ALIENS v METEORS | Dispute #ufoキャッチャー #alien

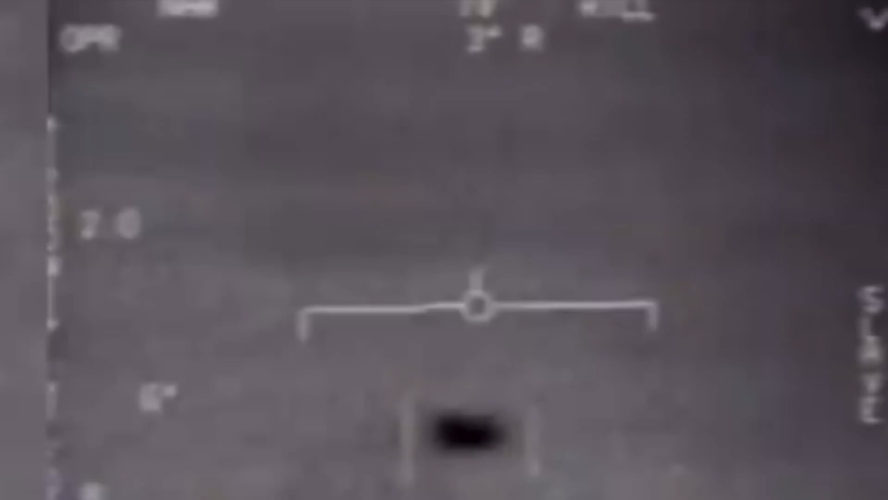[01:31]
The aerial phenomenon observed in these videos remains characterised as unidentified.